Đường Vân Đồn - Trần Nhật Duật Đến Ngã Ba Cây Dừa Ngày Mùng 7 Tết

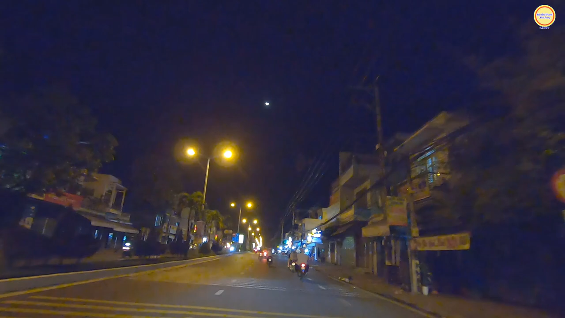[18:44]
Hướng này của đường 23 tháng 10, cô chú chị các bạn mà lưu thông nữa thì sẽ lên Diên Khánh, lên ngã ba Thành, cây dầu đôi. Góc đây là đường cầu Bè này, giao 23 tháng 10. Để qua con đường cầu Bè thì quý vị các bạn có thể đi vào thăm một cái di tích, đó là thăm mộ của bình tây đại tướng Trịnh Phong. Mộ của bình tây đại tướng Trịnh Phong thì nằm ở bên con đường cầu Bè quý vị.